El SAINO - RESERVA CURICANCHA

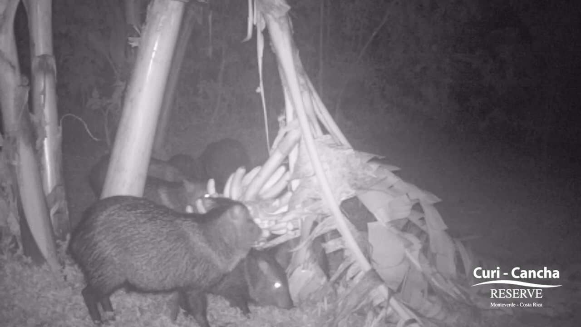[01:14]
Su dieta se basa principalmente en frutas, semillas, raíces, hojas y también incluyen invertebrados y pequeños vertebrados.
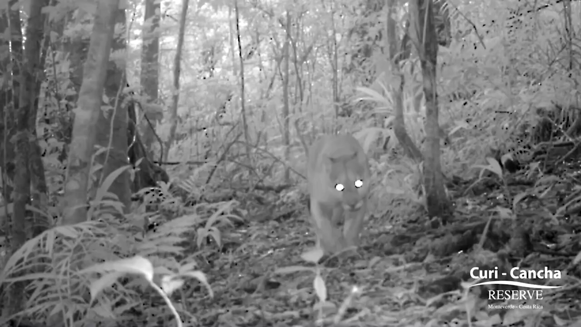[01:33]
Sus principales depredadores son el jaguar y el puma.